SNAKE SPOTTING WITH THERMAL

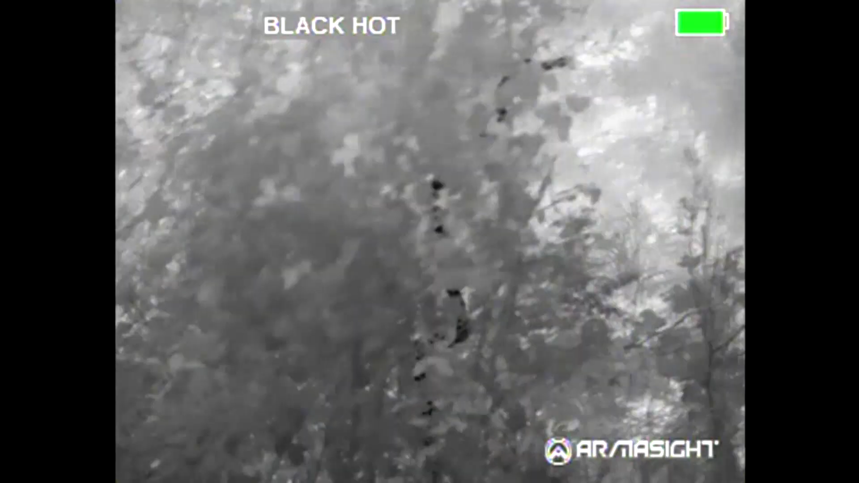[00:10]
prometheus and there's a snake here in this bush can't see it with a normal camera but with the thermal he stands out pretty well I'll
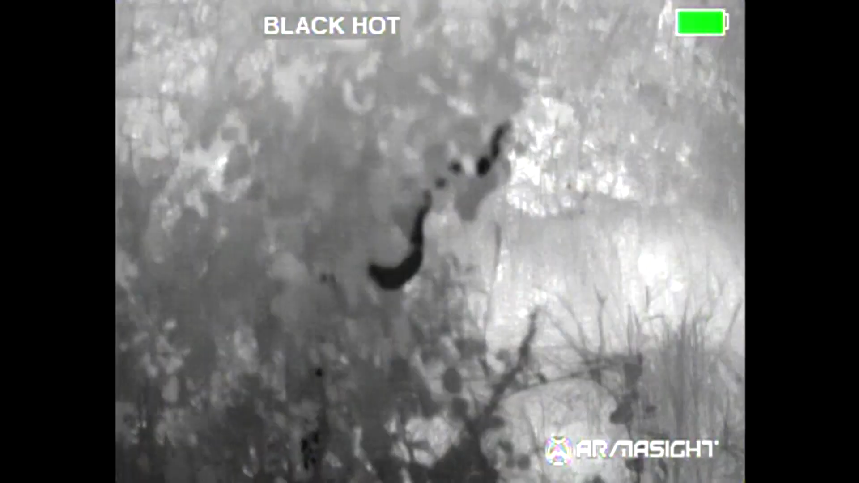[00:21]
walk up here a little bit closer I have the regular digital camera
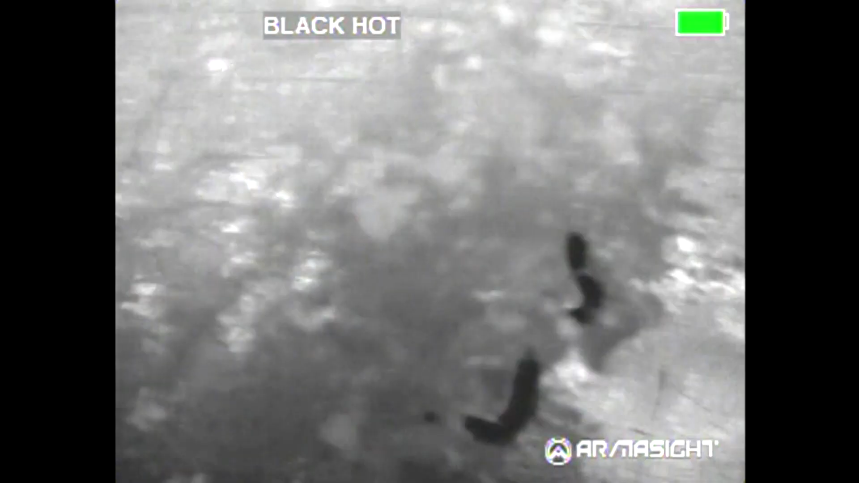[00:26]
in one hand and the thermal in the other I'm going to try to adjust and get a better focus here but it's
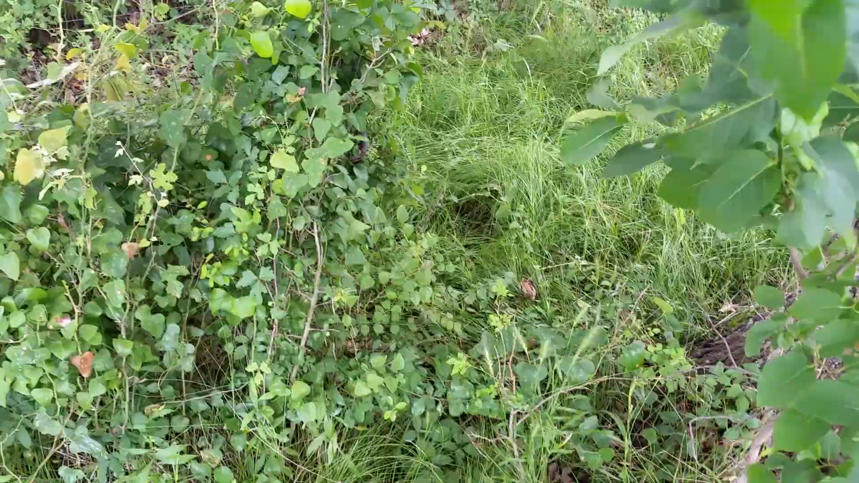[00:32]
sorry it's a little shaky because I have a camera in each hand here and I'm trying to focus here it is again with the regular camera I mean you can't even see them
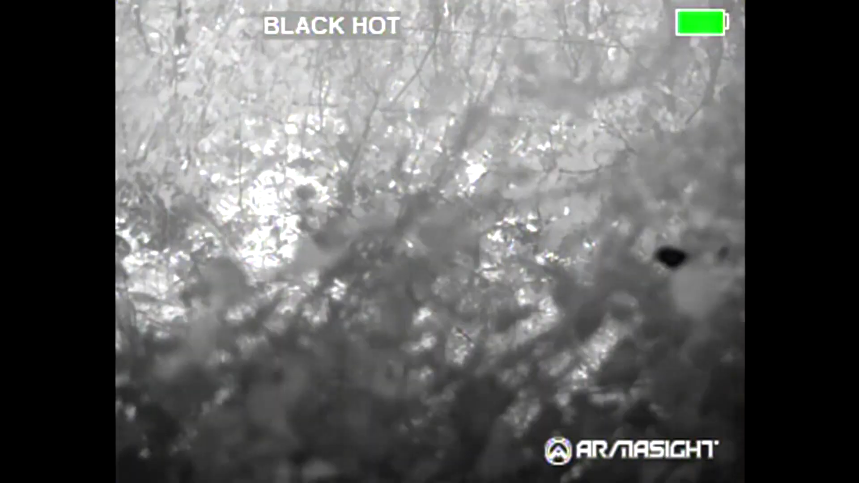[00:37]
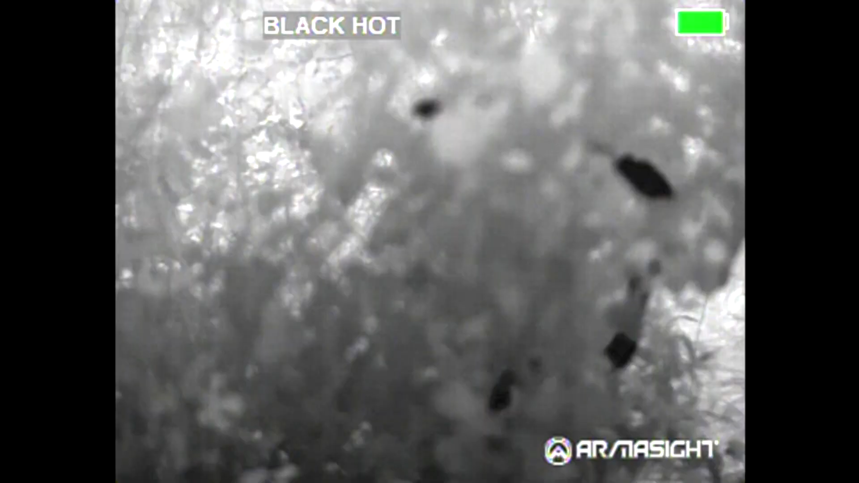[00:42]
now thermal and its camouflage is rendered virtually virtually useless
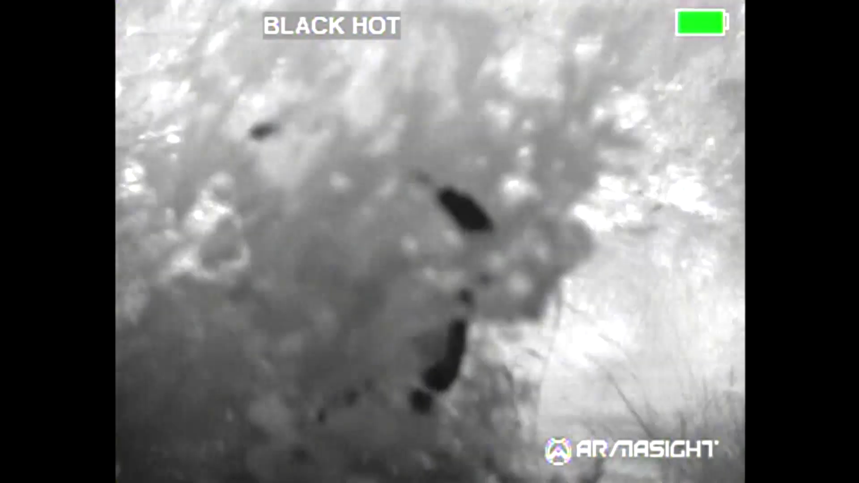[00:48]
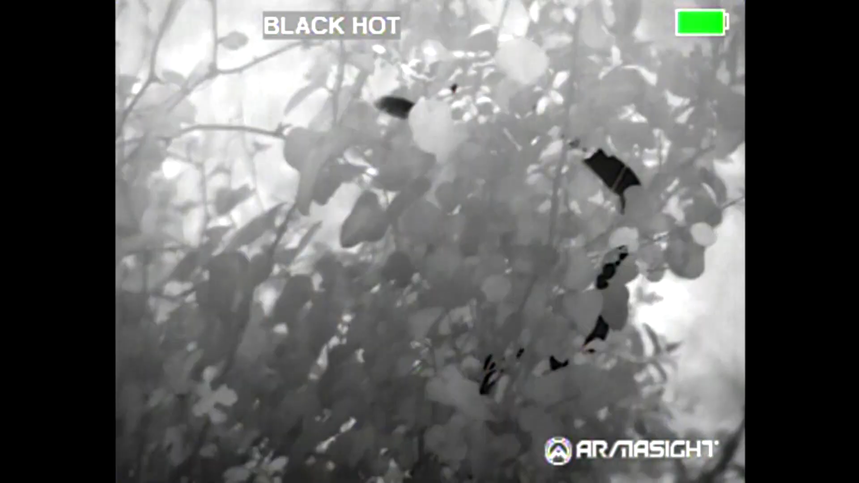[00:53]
and there's the focus ring got them in focus there
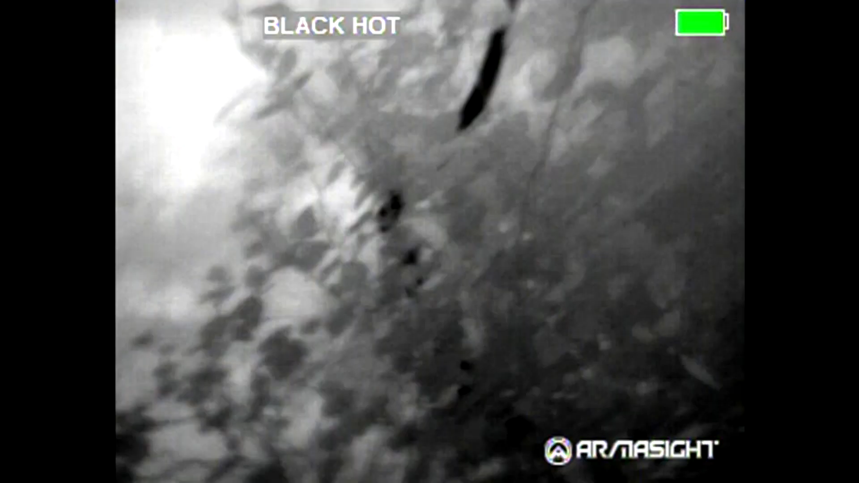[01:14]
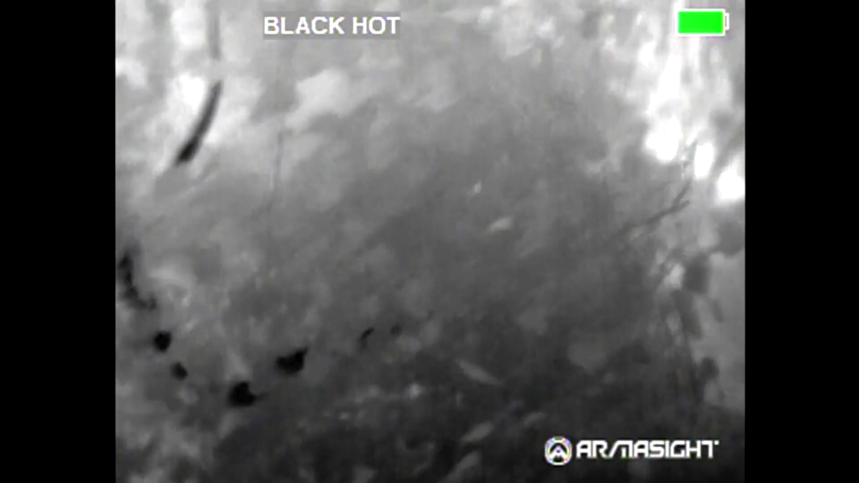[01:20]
again sorry for the the focus isn't the best because like I said I had a camera in each
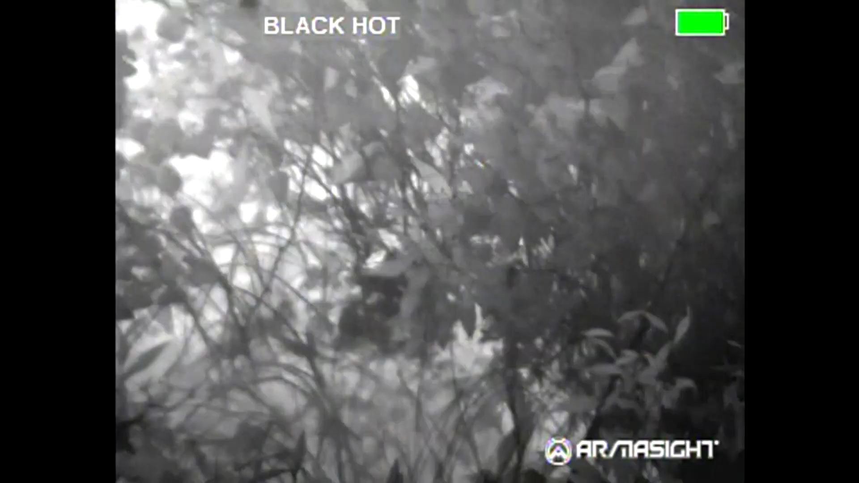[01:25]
hand but there's been so many people ask about if you can see snakes with thermal
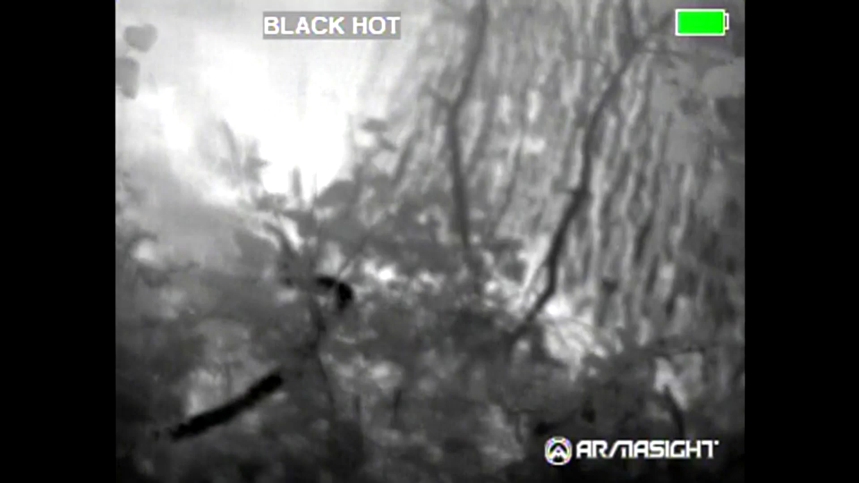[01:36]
that I decided to go ahead and get this one though there's been so much rain it's pushed them up out of the bottom so there was a bunch of snakes out the last couple of times I've been out
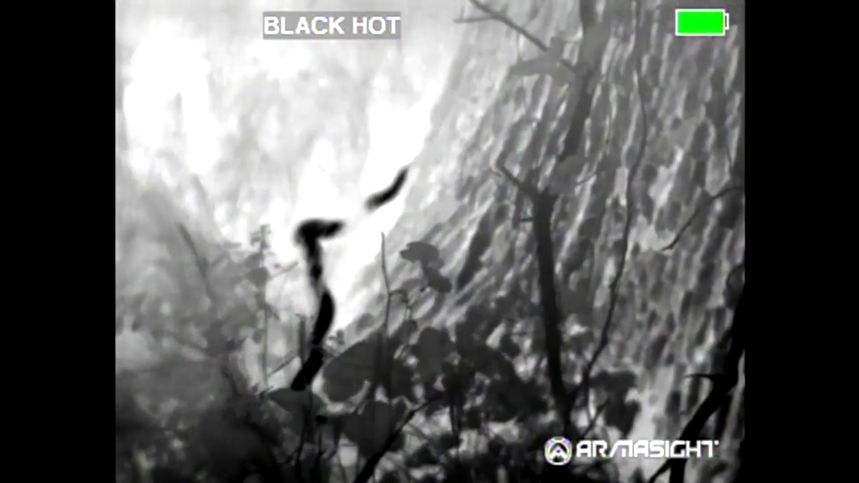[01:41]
and there it goes again it's wet kind of
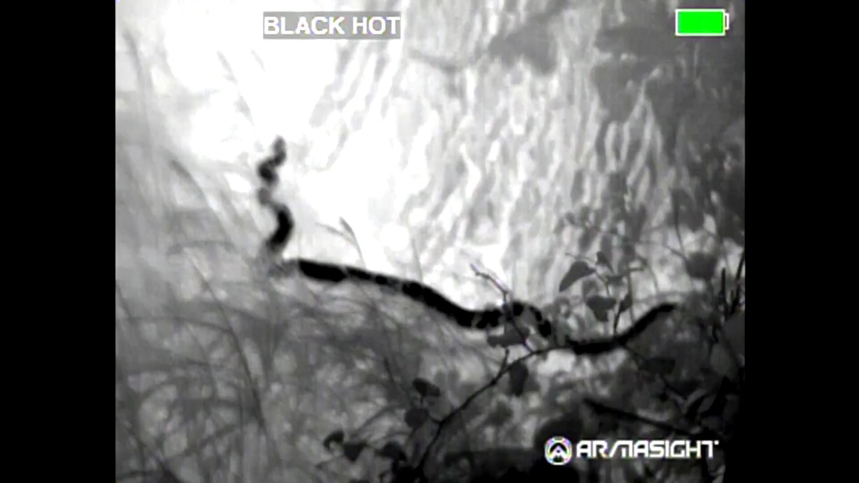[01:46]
tall grass I'm going to go back to the regular camera so you can see what it looks like there you can barely see him but he disappears into the grass pretty
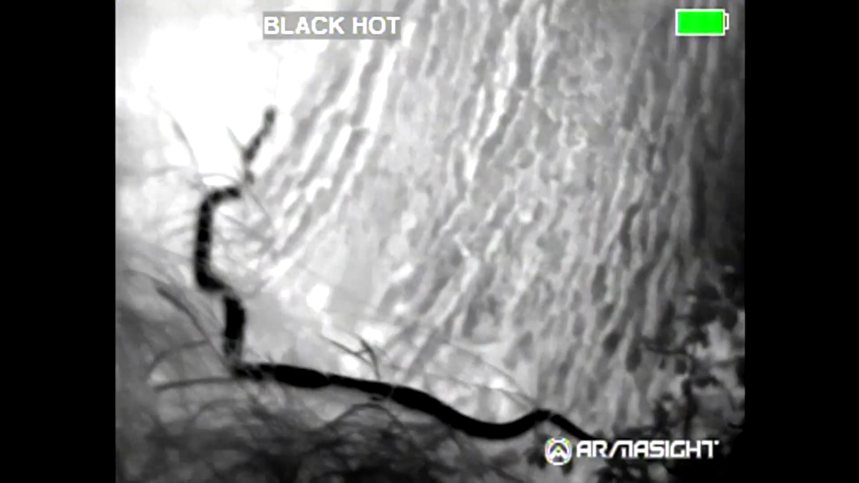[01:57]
pretty quickly and pretty well there and then
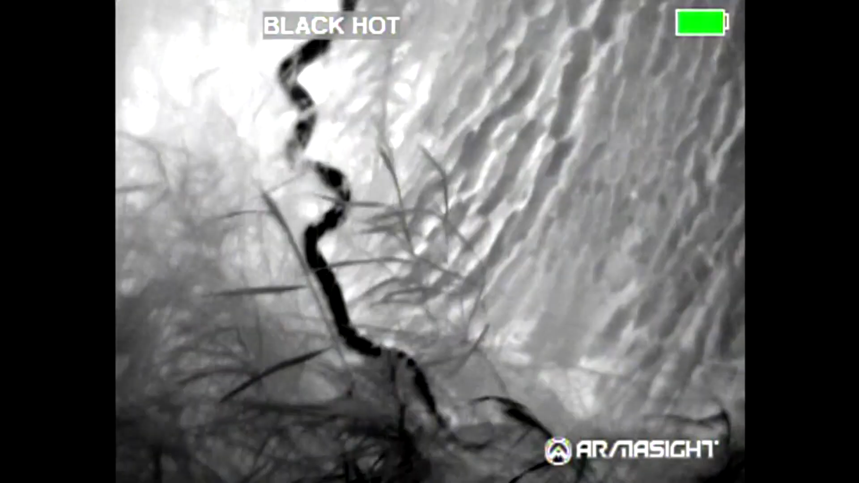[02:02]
same thing with the thermal even though he has all that grass and cover he stands right out